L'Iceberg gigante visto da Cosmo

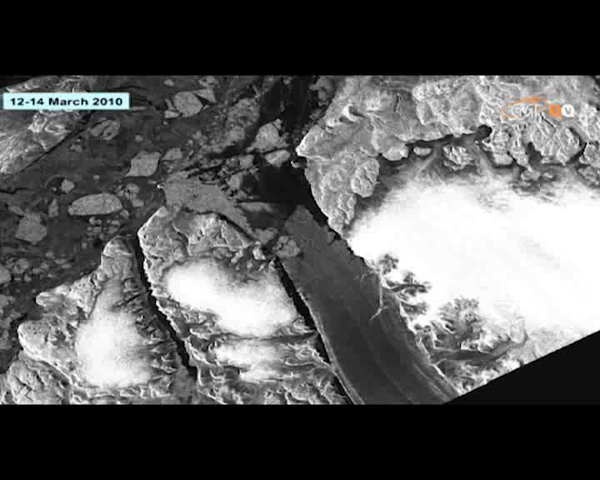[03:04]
ma è già visibile sufficientemente bene, eccole qui le prime linee di frattura che avrebbero
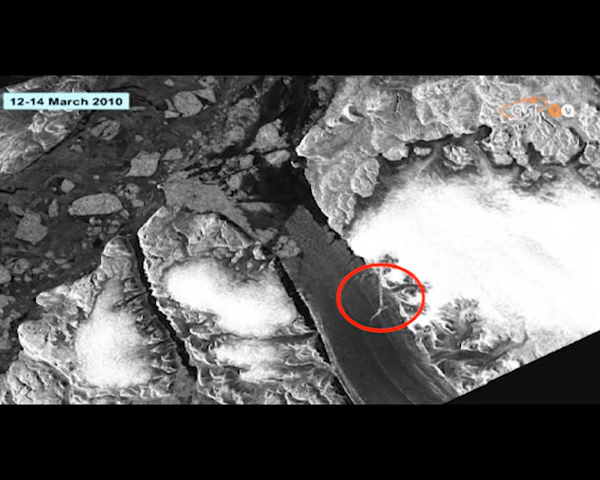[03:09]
portato poi alla rottura dell'iceberg stesso. Qui siamo all'11 agosto,
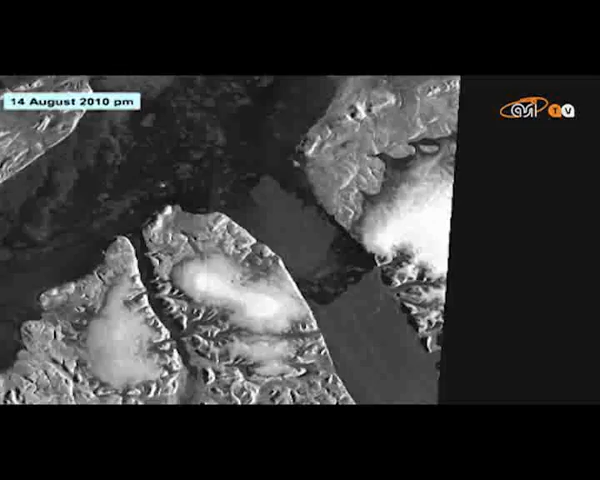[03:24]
l'iceberg si è staccato e vediamo che lentamente risale in preda a cosa le correnti che sono presenti nella zona tutta, anche sia i venti che soffiano dal ghiacciaio stesso e le correnti marine.
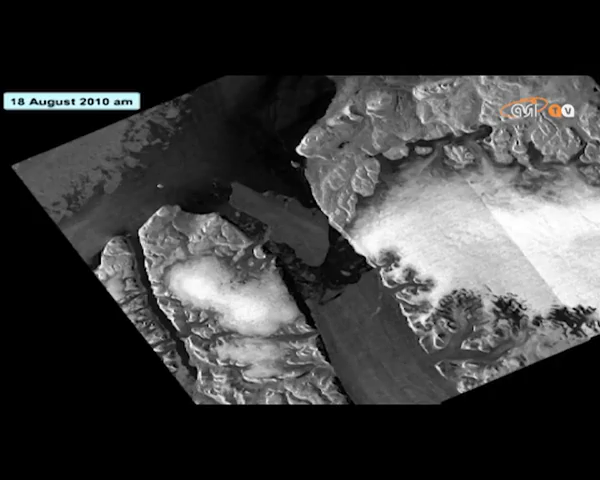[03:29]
Piano piano si sposta verso l'alto, chiaramente sempre in balia delle correnti e diciamo che il 22 agosto,
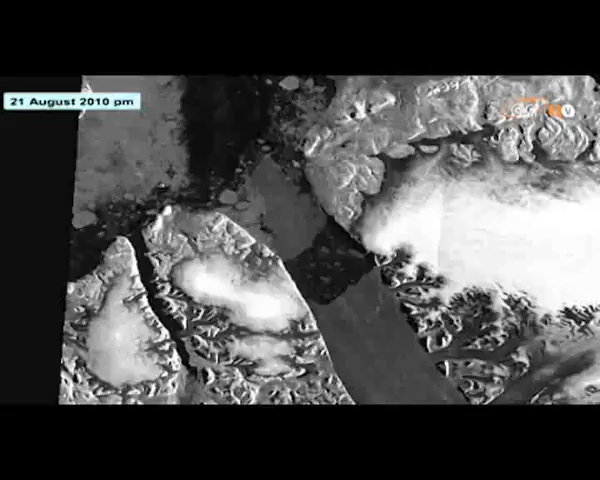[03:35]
quindi a due settimane, 18 giorni dalla rottura,
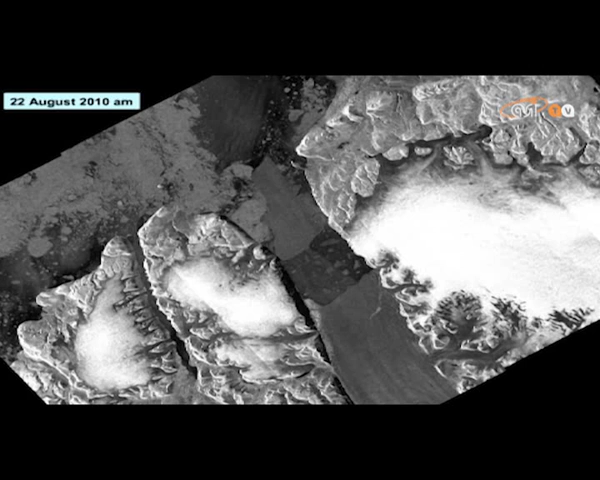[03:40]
ha già percorso 22 km rispetto alla sua zona di origine.
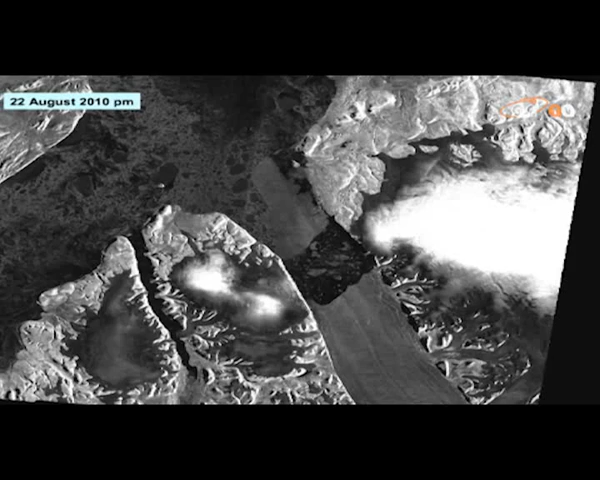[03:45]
Andando avanti dal 22 agosto a inizio settembre,
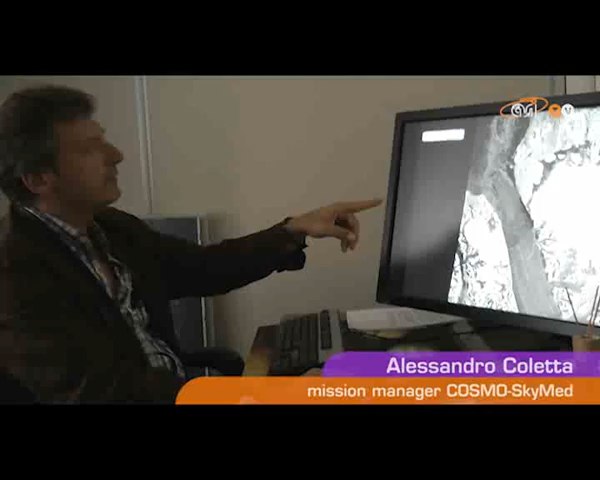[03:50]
l'iceberg ha percorso altri 6 km,
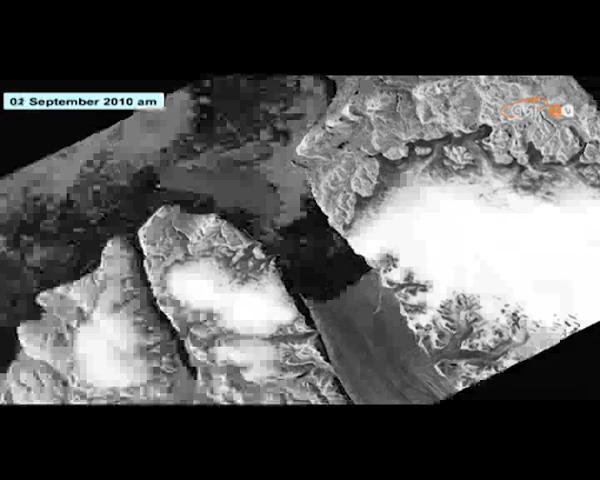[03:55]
quindi più di 30 km e in preda sempre le correnti ruota nello stretto e tra
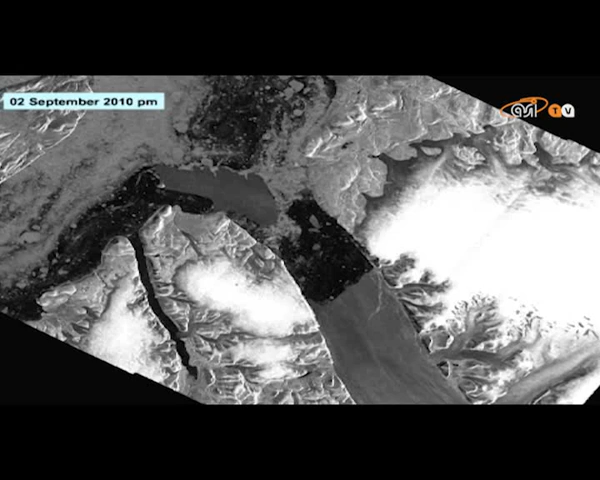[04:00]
il 31 agosto e i primi giorni di settembre sbatte
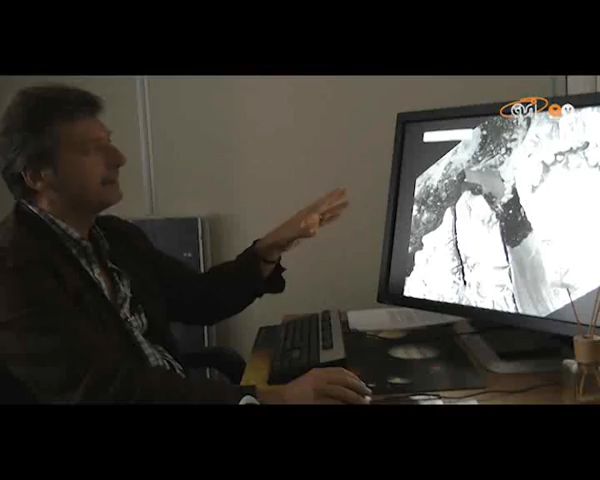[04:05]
contro questa isola presente nello stretto stesso, il che fa pensare ovviamente alla possibilità,
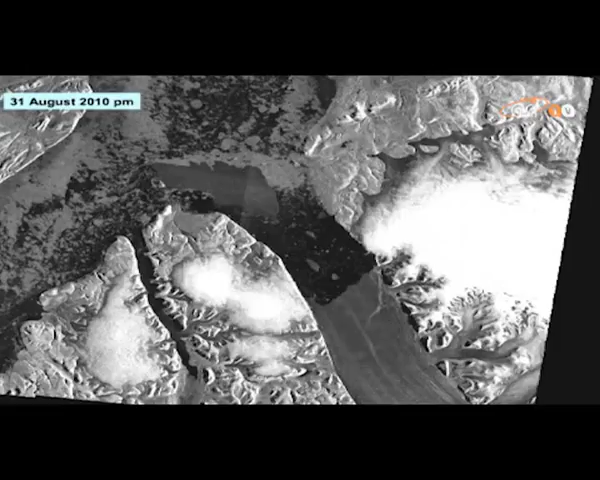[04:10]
l'iceberg ricordiamo, dal ghiaccio contro una roccia, a una possibile frattura in più pezzi dell'iceberg stesso.
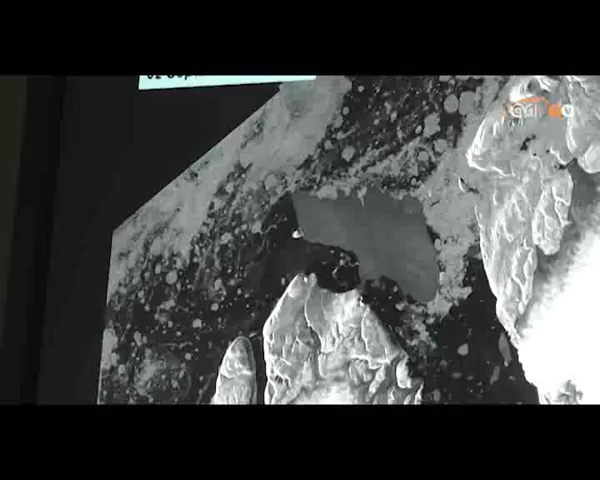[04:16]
Questo nei primi giorni di settembre non avviene,
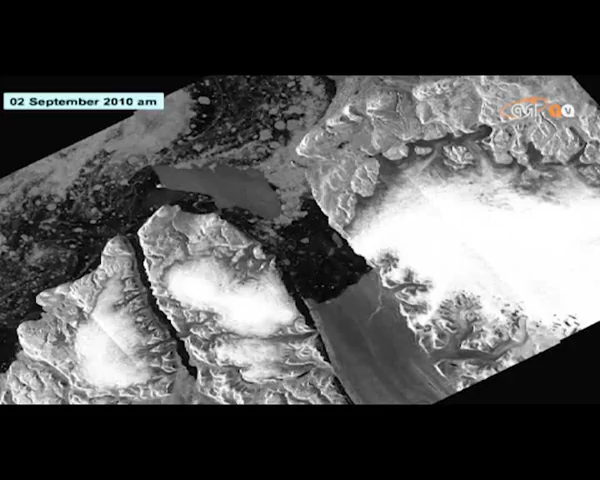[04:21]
ma avviene la sera del 9 settembre, eccolo qui, qui siamo alle 9.20 di mattina del 9 settembre, sta per rompersi perché a meno di una giornata di vita l'intero iceberg,
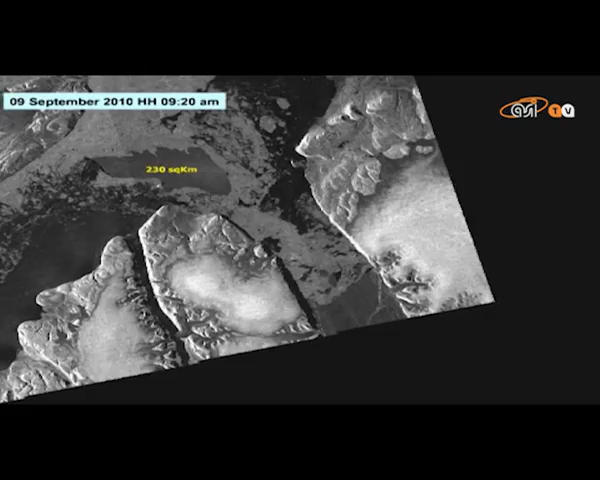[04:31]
come abbiamo detto la superficie è intorno ai 230-250,
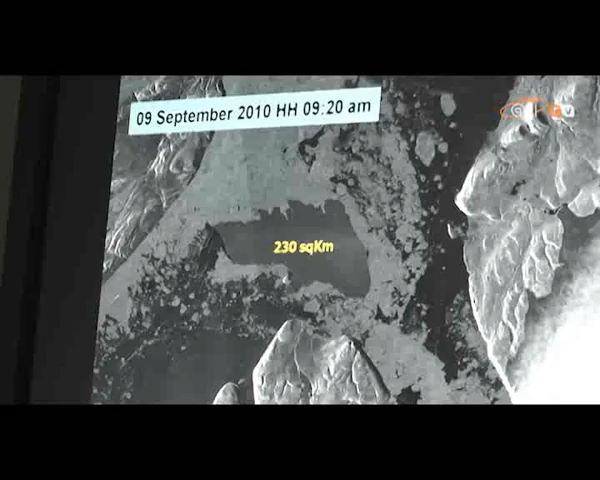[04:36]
ci possono essere valori diversi e eccolo qua, la sera si rompe nei due pezzi,
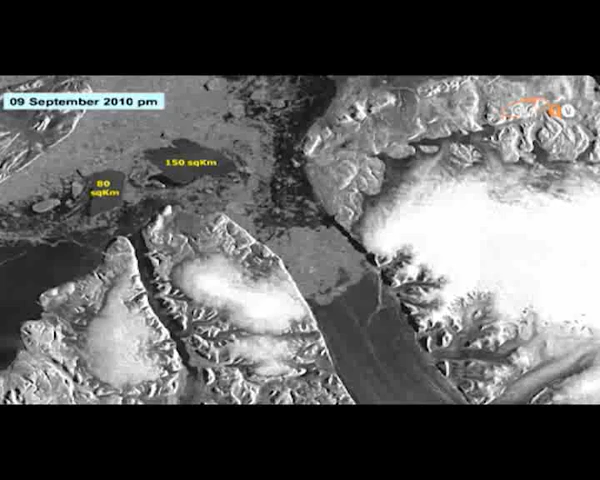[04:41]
uno di circa 150 km quadri e l'altro di circa 80 km quadri.
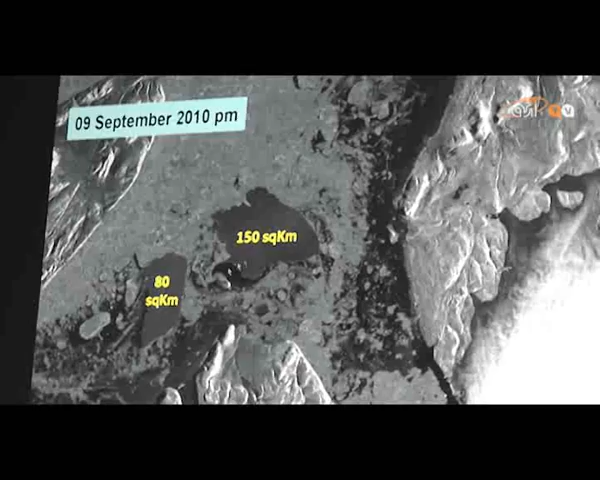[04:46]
Due pezzi, due enormi frammenti ovviamente di ghiaccio che avranno un destino diverso.
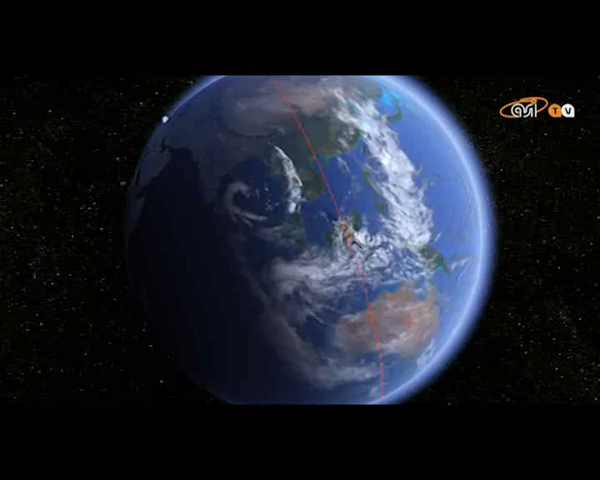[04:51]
Quello che definiamo parte A, cioè la parte più grossa, eccola qui, è in balia delle correnti,
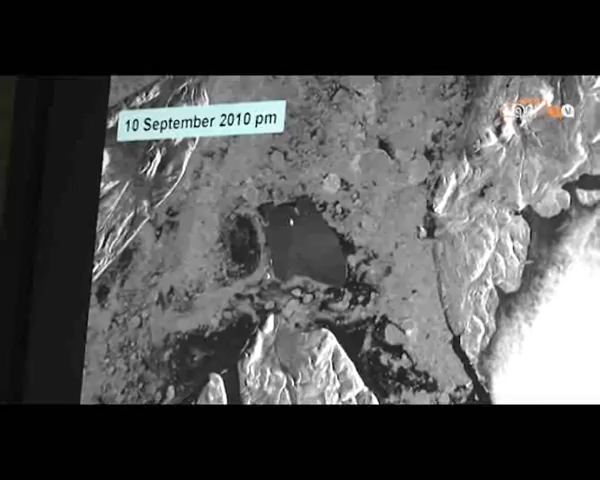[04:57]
rimane ruota ma rimane in una posizione sufficientemente costante all'interno dello stretto.